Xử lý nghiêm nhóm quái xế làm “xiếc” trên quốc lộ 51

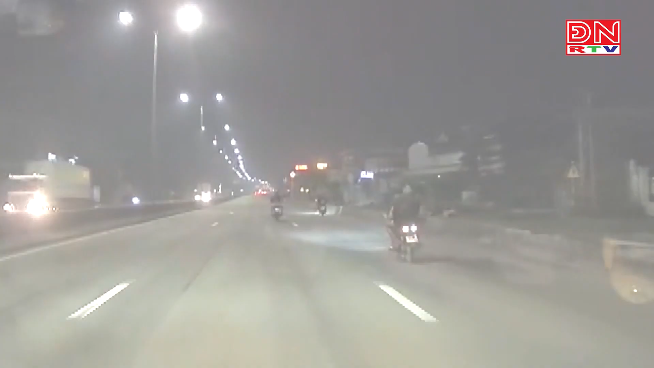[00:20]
huyện Long Thành, có một nhóm thành thiếu niên điều khiển xe mô tô, lãng lách, nẹt bô,